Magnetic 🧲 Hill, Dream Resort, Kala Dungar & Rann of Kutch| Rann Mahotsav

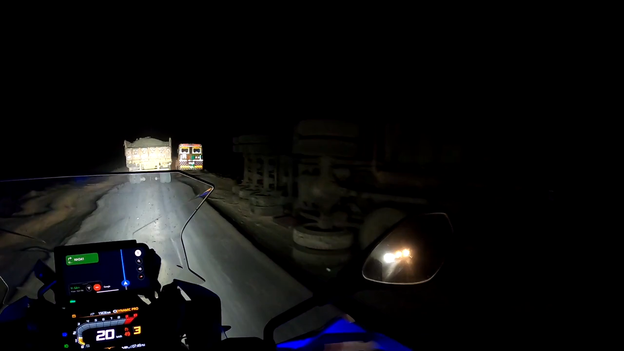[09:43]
ये अभी गिरा है क्योंकि अभी इससे पहले तक तो हम अभी क्रेन भी आ गई है, पाओगे रोड मोड पे प्रॉब्लम आ रहा है, पता है ब्लू पर चलाना मुश्किल है, क्यों सेफ्टी रूल के लिए।
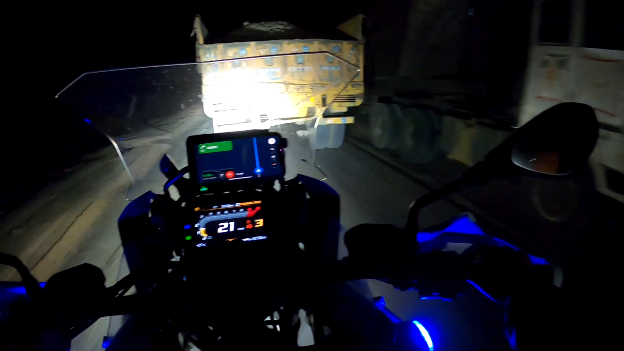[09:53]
अच्छा ओके